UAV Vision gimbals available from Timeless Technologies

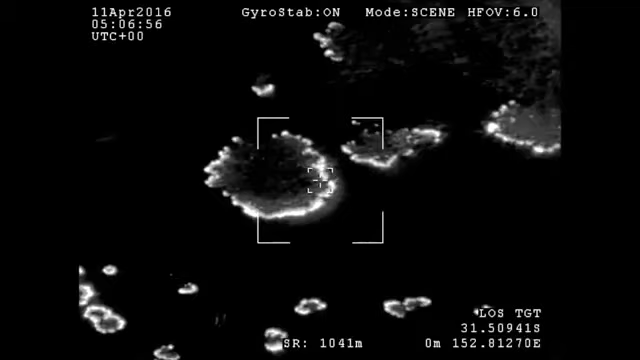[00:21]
The CM202's ability to capture both daylight and infrared video serves as an invaluable information gathering asset for the combating of active fires.
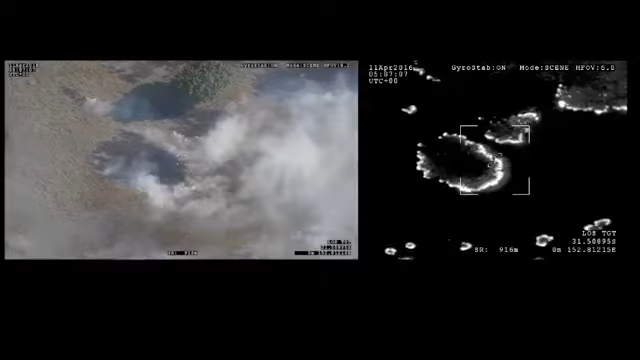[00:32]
Fire is often masked by smoke and haze. This can be overcome by using the infrared sensor to identify fire hotspots.
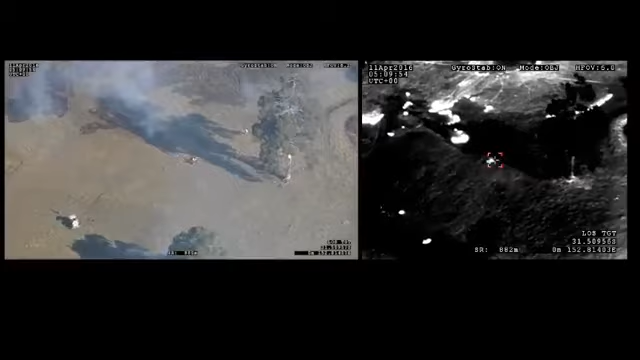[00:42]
This is further highlighted in this side-by-side comparison.